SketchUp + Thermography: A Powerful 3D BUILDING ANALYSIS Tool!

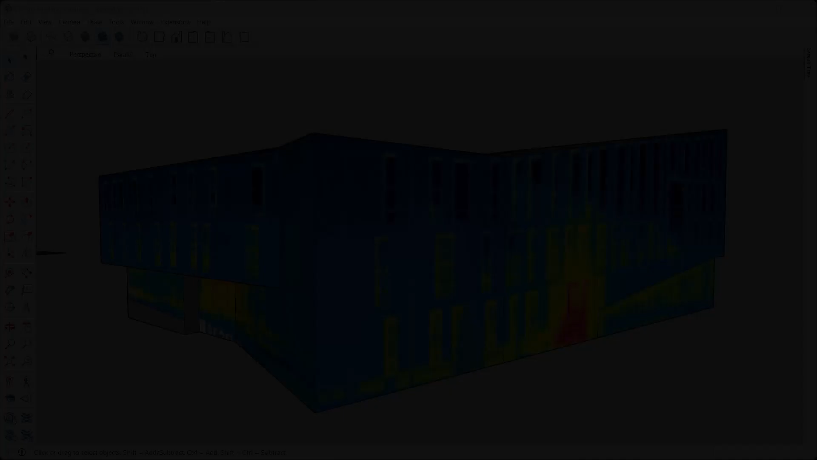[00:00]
hi there welcome back in this video i want to show you how you can use infrared thermography on a 3d building model just like what i got here this is a great way to show
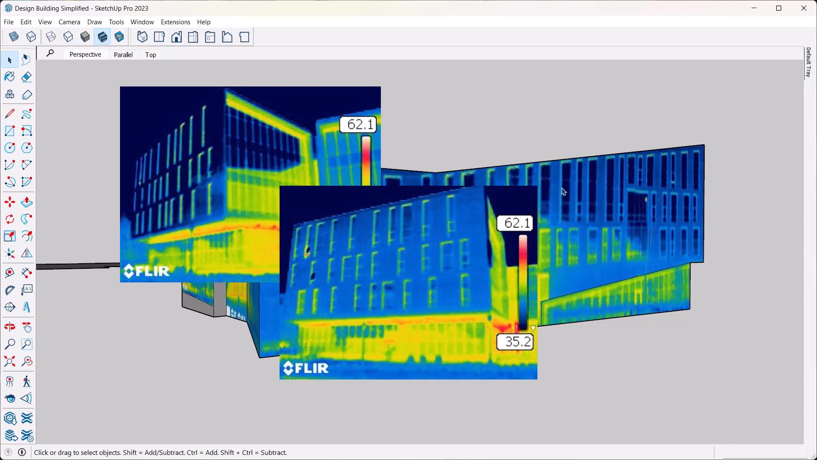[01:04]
a way to take pictures pictures and quotation marks of of buildings for example or other items where every pixel in that image represents
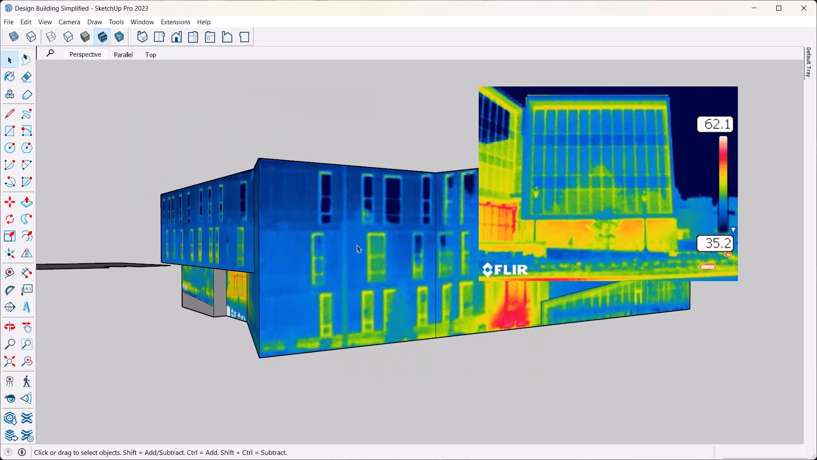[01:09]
a temperature now then you can map that to some kind of a you know rainbow color scheme or or just a gradient scheme or something like this and and highlight which parts of that image are um hotter in temperature and which ones are colder so now you see very much my rainbow color scheme right here so there's a there's a hot spot right there and then of course up here gets colder now there's other reasons for that too emissivity is a
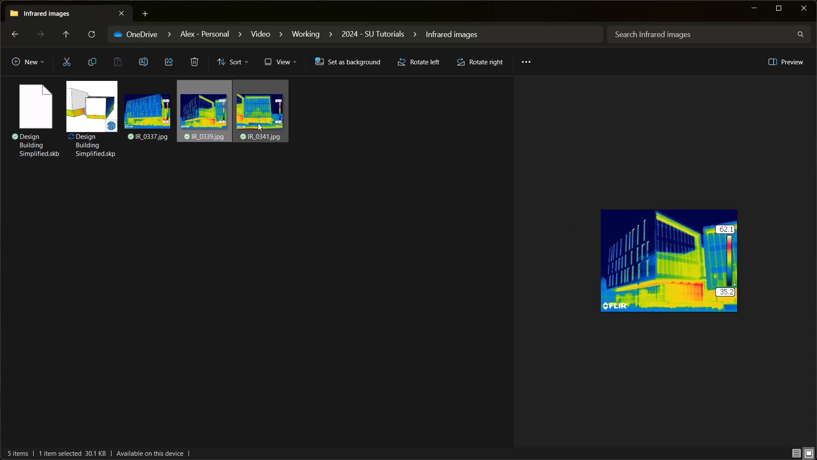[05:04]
there's good reason to set it one way or another but um just just remember that from one image to the other you have to have a consistent color um uh you know range as well as as gradient and then the gradient itself the color scheme is also usually settable in those cameras where you can pick you know the rainbow
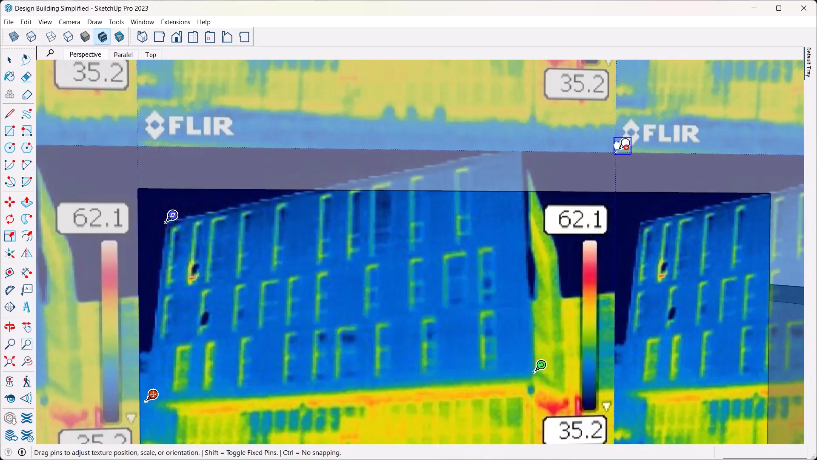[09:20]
one right there this is where i'm oops where i'm heading towards like the edge of my image and you know that's not it's not a perfect image but but we're going to
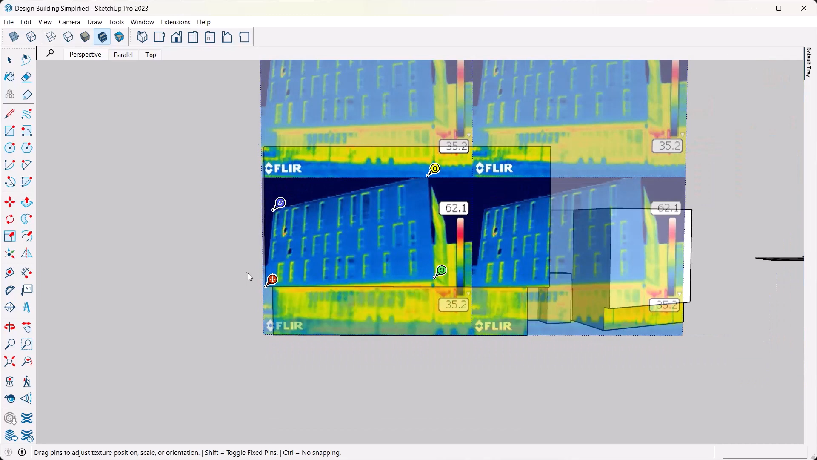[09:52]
now i'm going to do the right one click and drag to that corner i'm
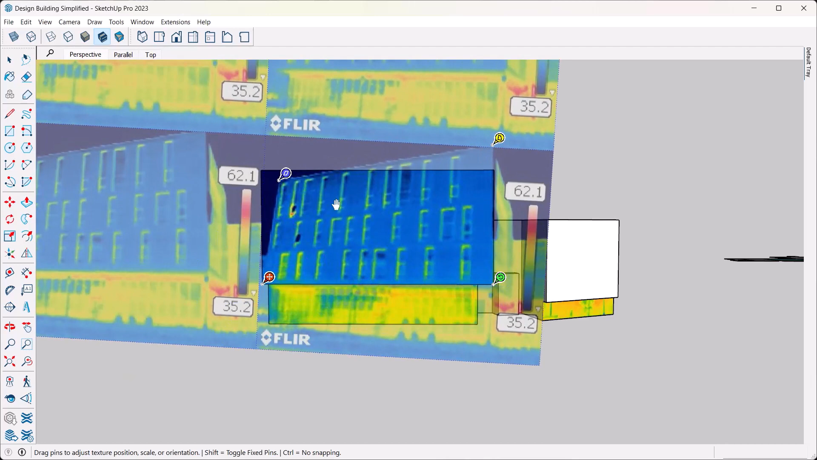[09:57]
going to go top left click and drag right there now you can actually see i didn't place this properly so i'm going to do a little
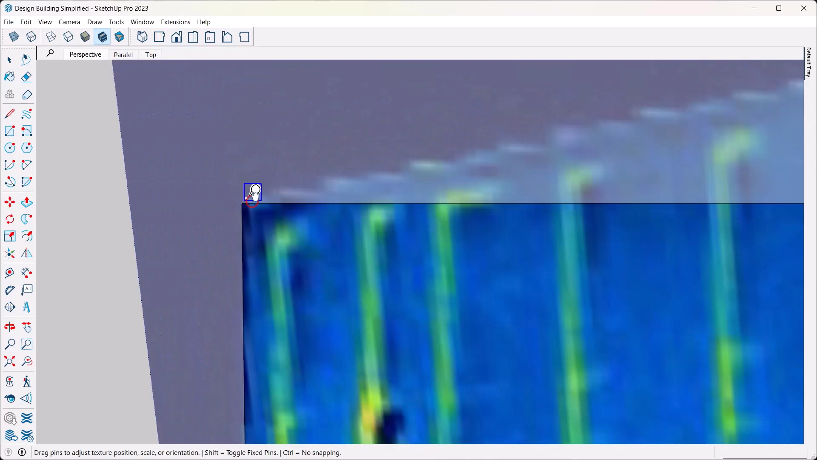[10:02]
fixing there okay click and drag and
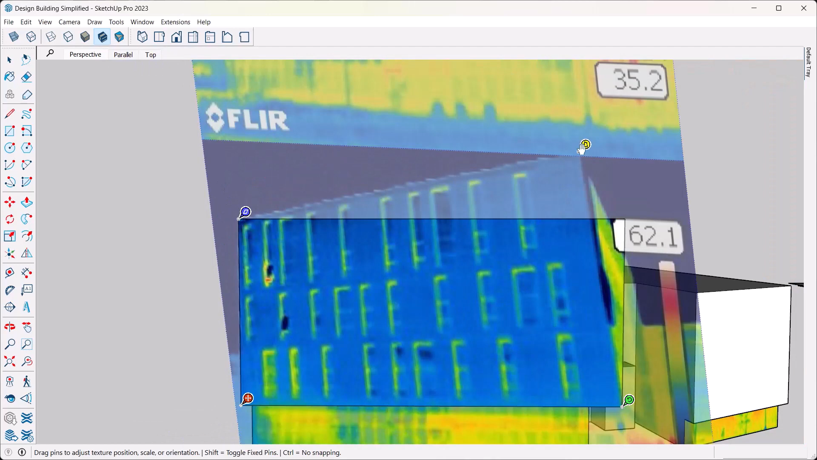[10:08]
then top right click and drag and guess what this thing is
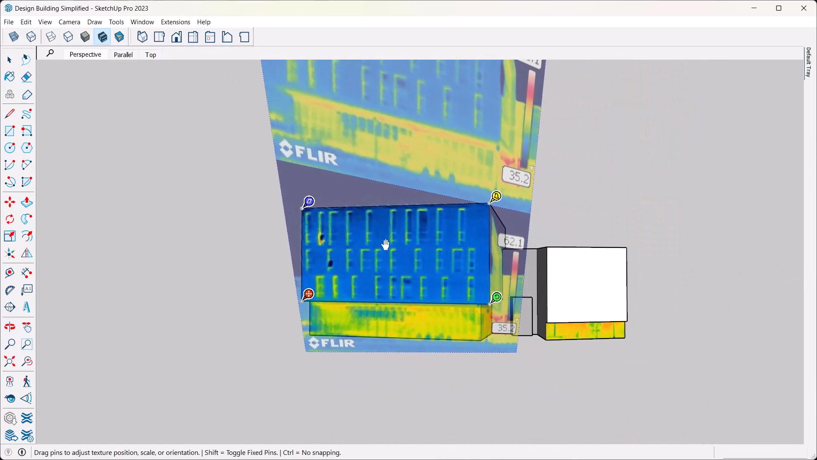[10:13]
placed now i can just right click click on done and we got ourselves a reasonably straightened image on
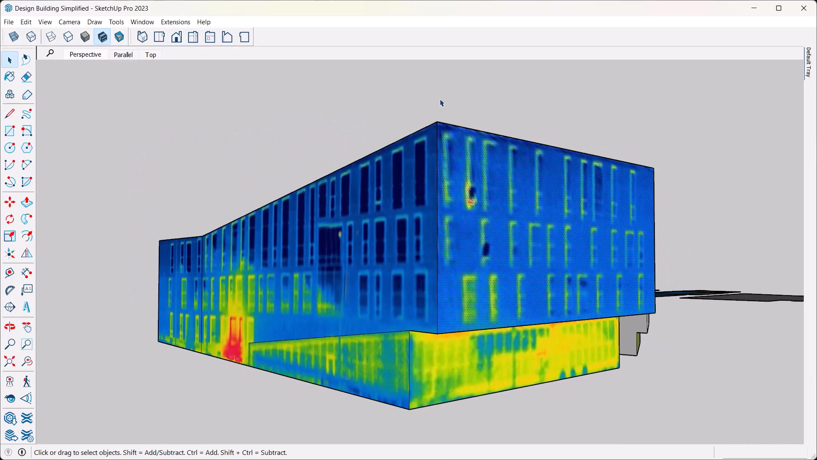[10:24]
top of this facade now this is of course a technique that you can use for even photographic images
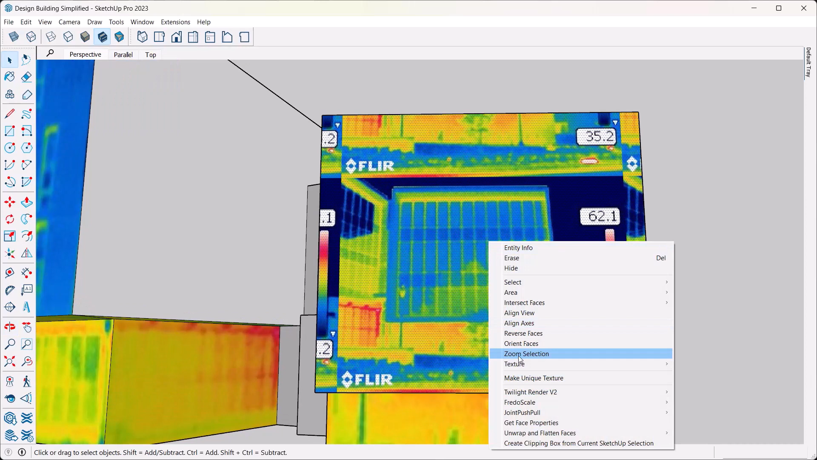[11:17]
texture position and then again click place don't drag just click and place click and place and there's number four click and place and now you click and drag
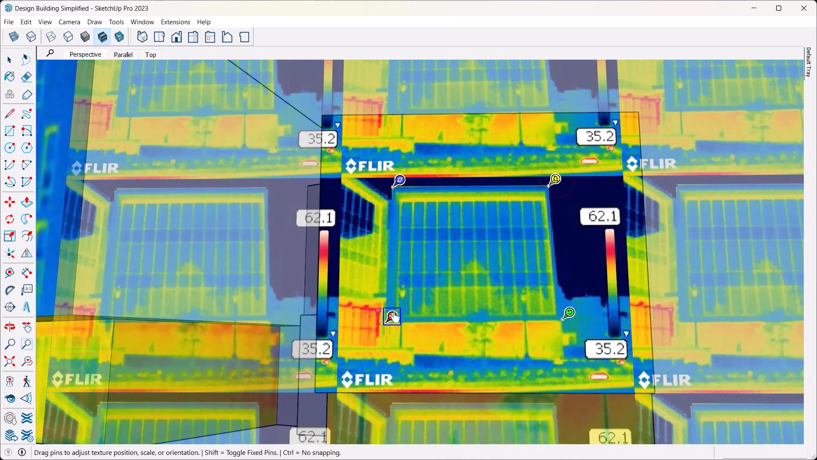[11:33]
until those are in position and i always do the bottom left right top left top right and we're done
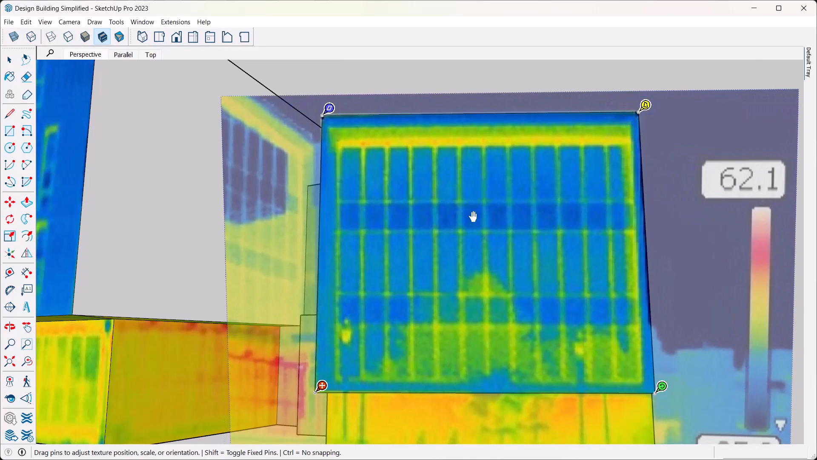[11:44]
there you go not too bad huh so as you can see here this